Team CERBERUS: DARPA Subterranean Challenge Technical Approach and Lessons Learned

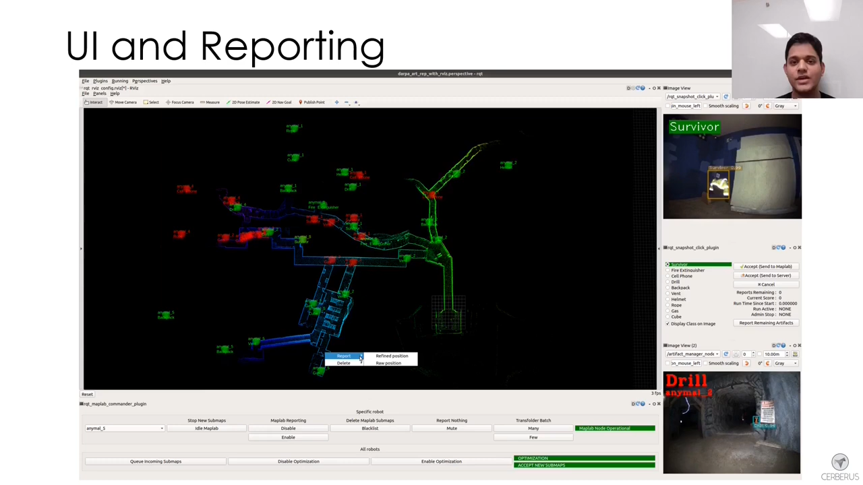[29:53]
The human supervisor is also presented with an option to report the location of the artifact based on the robot's estimation or to report the location as optimized by the multi-robot mapping framework. To detect the artifacts, each robot had a different set of sensors and hardware for processing the images.
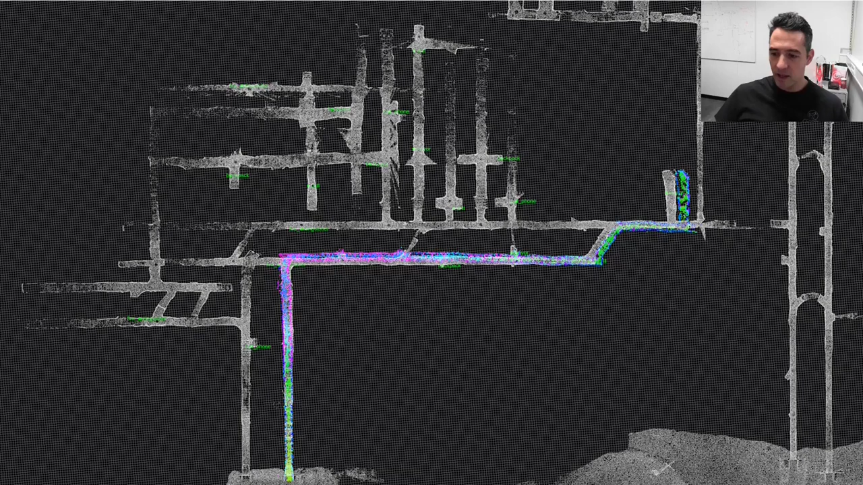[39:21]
As you can see, with our map on top of the ground truth map from DARPA, we explored a very little part of the environment and even though this was a small part, we already had some significant drift. In the urban circuit, the second competition event, we had already much more mature robotic systems, both leggy and flying.